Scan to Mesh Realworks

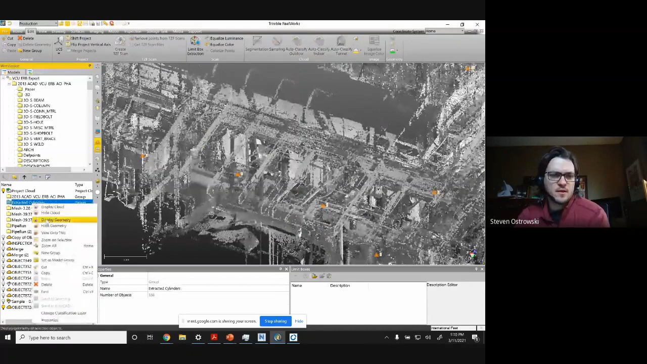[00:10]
A lot of times you can do automated modeling we have in RealWorks and do it very well like you see here with the pipe extraction. That'll run through and I've already done it.
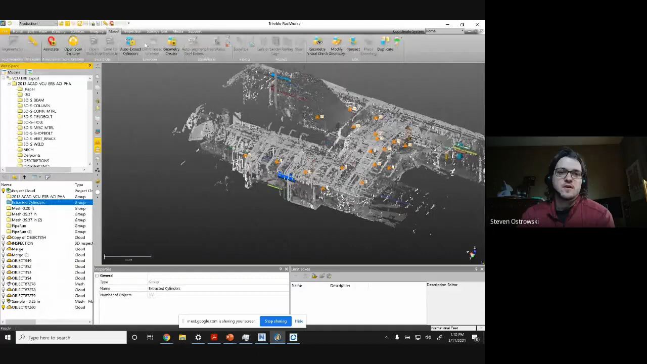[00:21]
The auto extract cylinders, you could also do easy pipe for one offs. But for small conduit, small diameter piping and or objects,
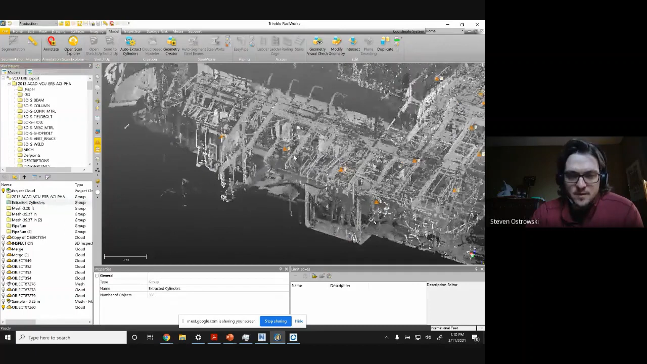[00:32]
kind of weird shaped objects, sometimes it's better to do just a meshing like here. I will actually mesh. What you see here is this pump.
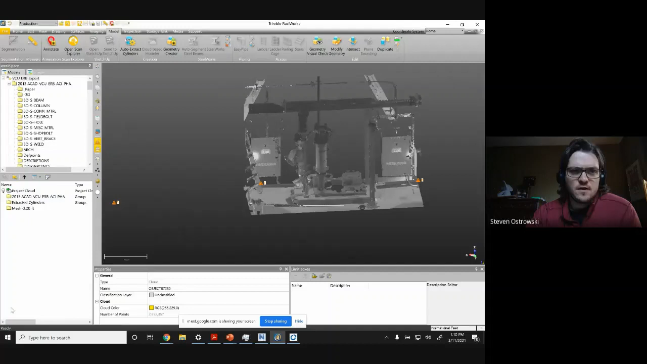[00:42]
So if I come in here, I probably want to segment it down just so I'm only bringing that portion in, which I'll do very quickly.
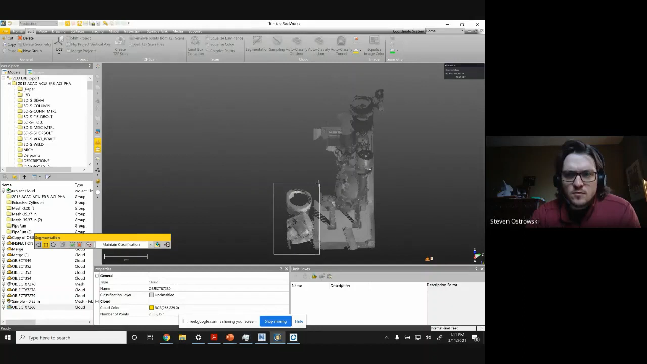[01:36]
And so the more not pump I can get rid of, the better it is.
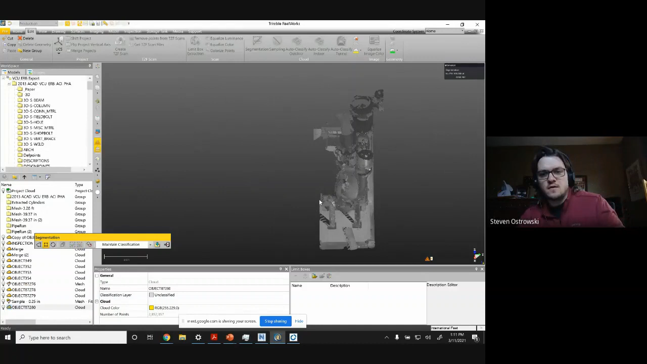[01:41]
But you can see here, I have a decent coverage.
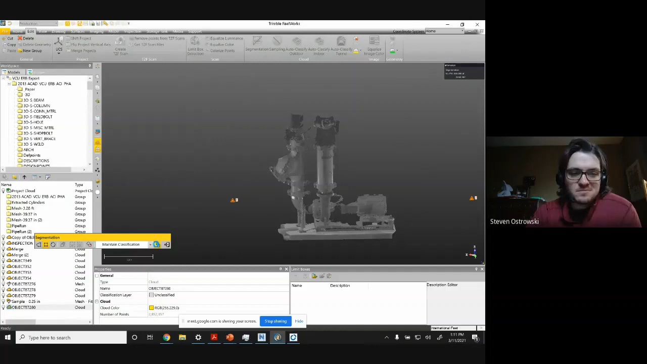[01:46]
I don't have the back of it, but I don't necessarily need the back because it's just going to exist as a 3D object when I bring it back into,
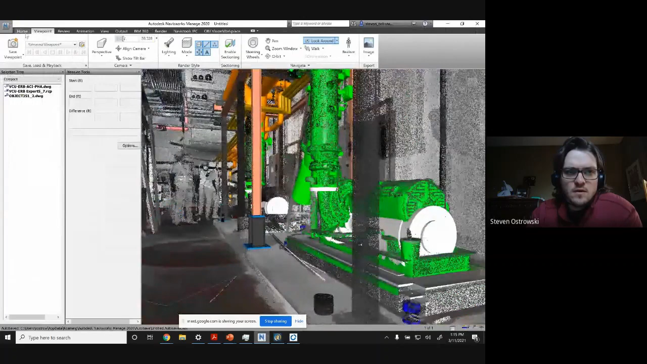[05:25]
So the other thing I wanted to show was how to do this with a DWG as well.
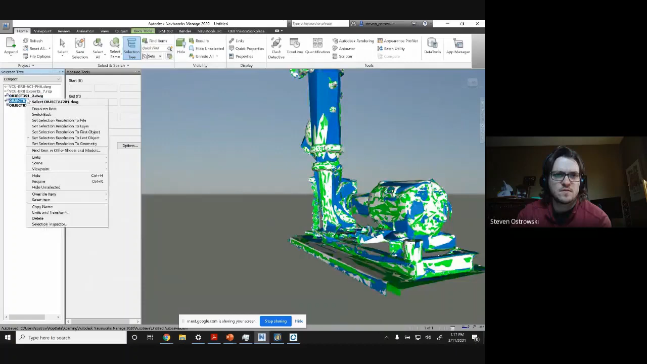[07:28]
Turn this off, hide and hide.
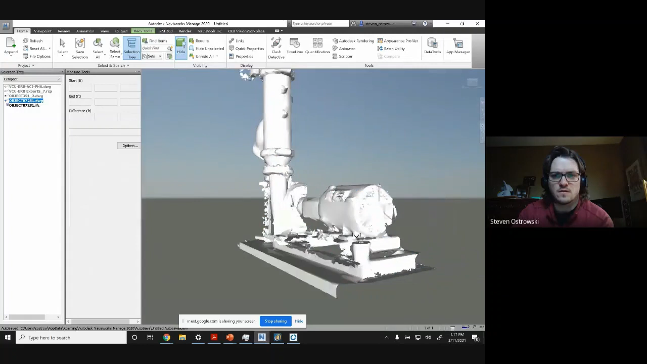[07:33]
See a little more detail there as well. But we'll turn this back off and we'll move back to the other portion.
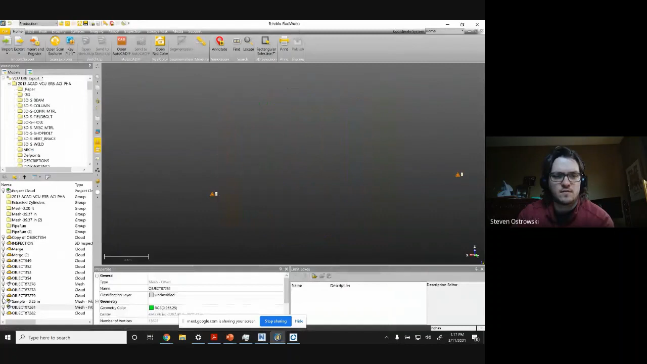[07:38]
But if I wanted to run through some conduit like you see here,
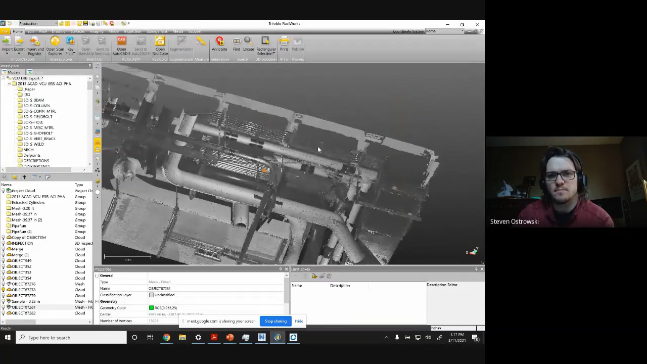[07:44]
generally it's not going to see it all. So you'd want to edit a lot.
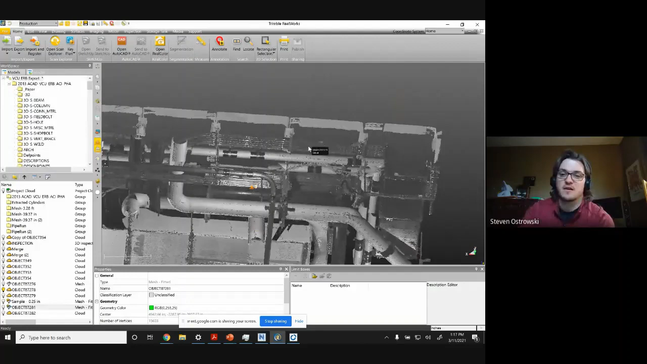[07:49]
And if you're just representing the conduit, it might be faster to just mesh it as well.
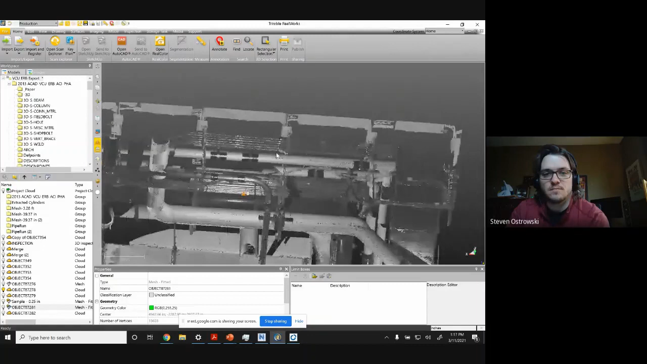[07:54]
So if I come back over here and segment the point cloud so
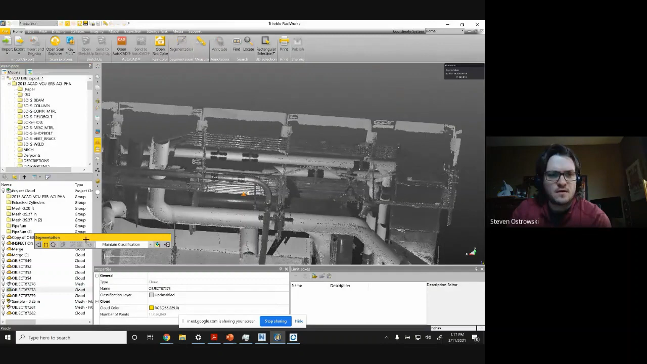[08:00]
that I can see that just that conduit is what I want to focus on.